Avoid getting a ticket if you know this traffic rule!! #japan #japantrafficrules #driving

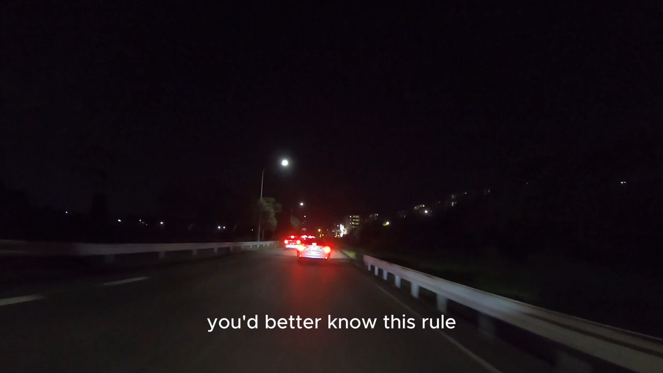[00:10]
especially at this intersection coming up.
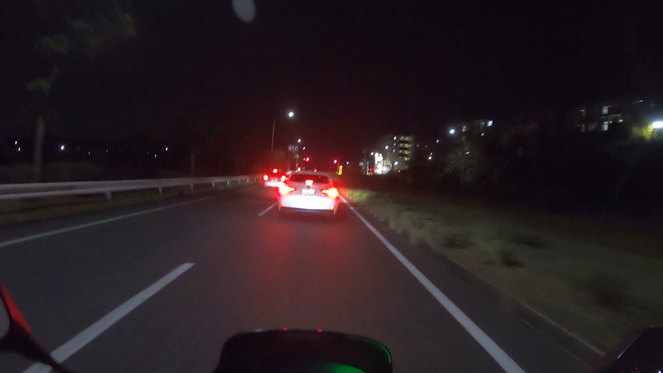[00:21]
You see the sign?
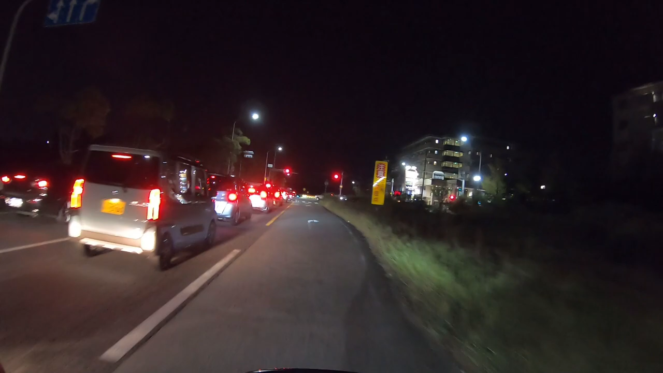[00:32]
Gotta watch out at this intersection.
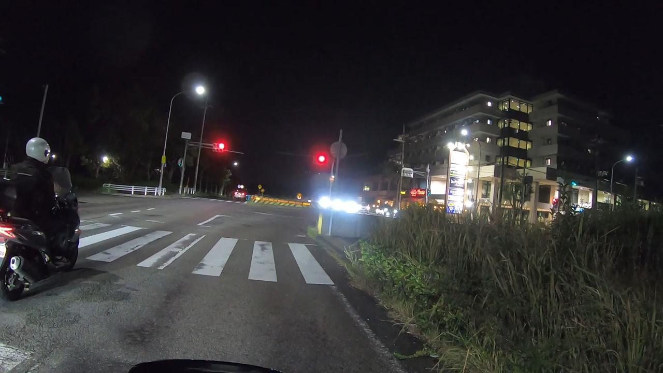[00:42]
Okay, look at those lights.
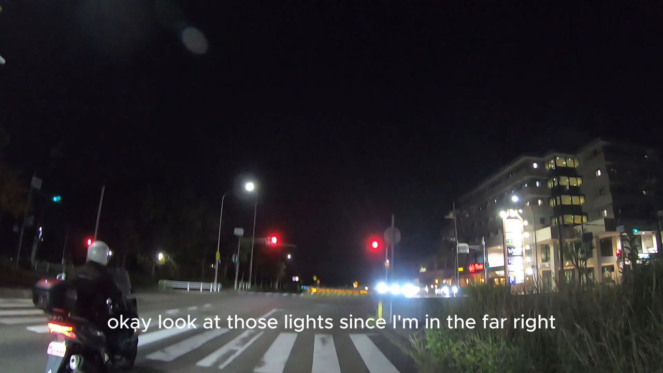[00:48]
Since I'm in the far right, I'm not allowed to turn right, even though the light will turn green.
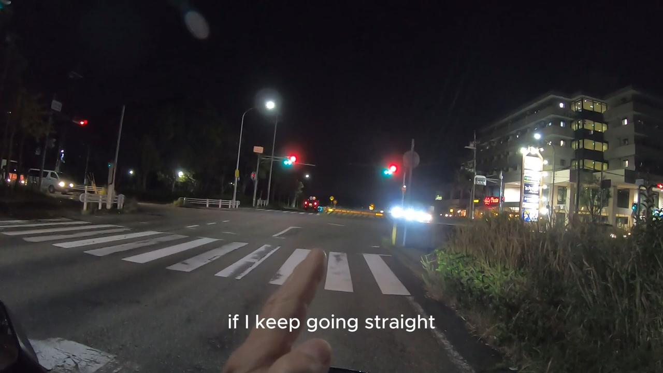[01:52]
If I keep going straight, that'll take me to Seishin Chuo. I went there this morning. There's a McDonald's to my right, just down the slope.
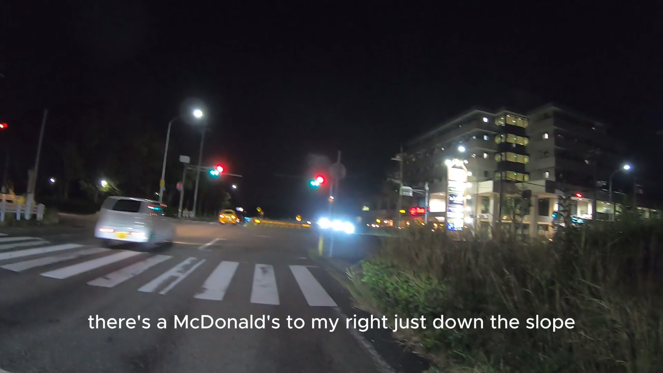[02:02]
You can't see it from here. I think I'm gonna just chill. Grab a milkshake. Okay, watch. The light turned yellow, red, and there's my green arrow.